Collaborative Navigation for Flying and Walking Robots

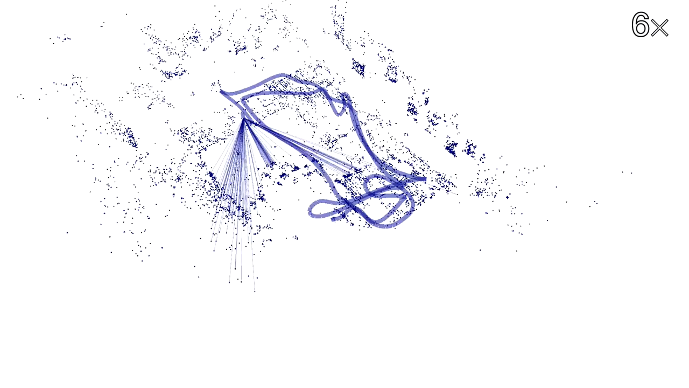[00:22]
This results in a consistent map of landmarks of the area.
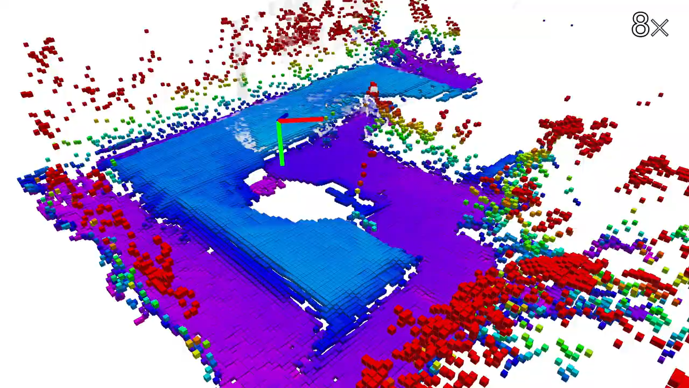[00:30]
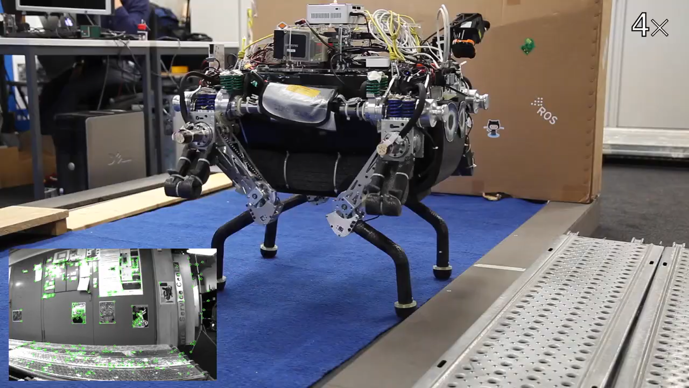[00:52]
The quadripedal robot follows the path by using a walking gait while maintaining balance. Accurate state estimation is accomplished by fusing sensor signals from joints and IMU with the localization from image data.
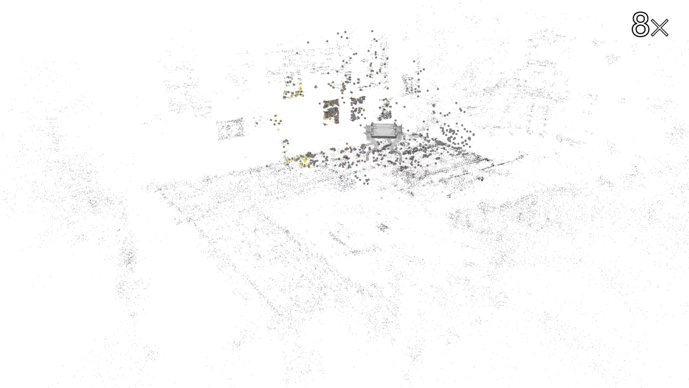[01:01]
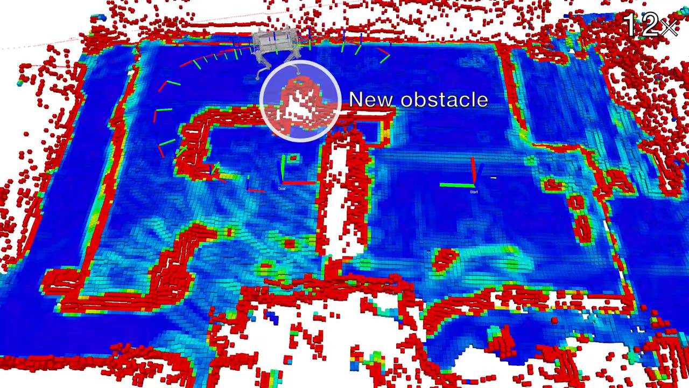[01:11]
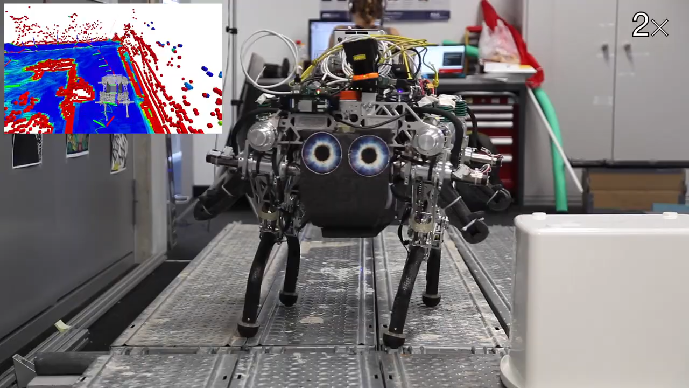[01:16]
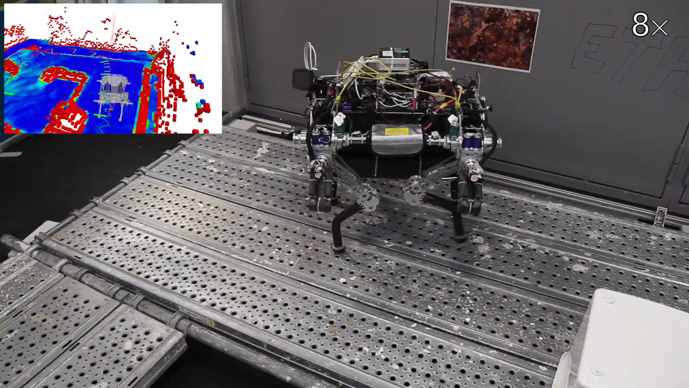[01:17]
By collaborating with the flying robot,
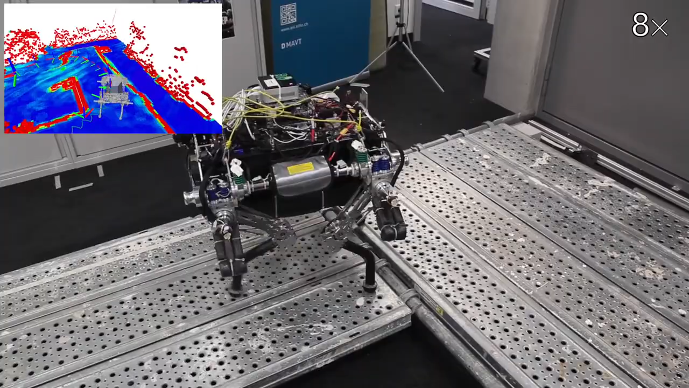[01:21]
the walking robot safely navigates through the previously unknown terrain, through narrow passages over the scaffolding, and finally down the ramp to the goal position.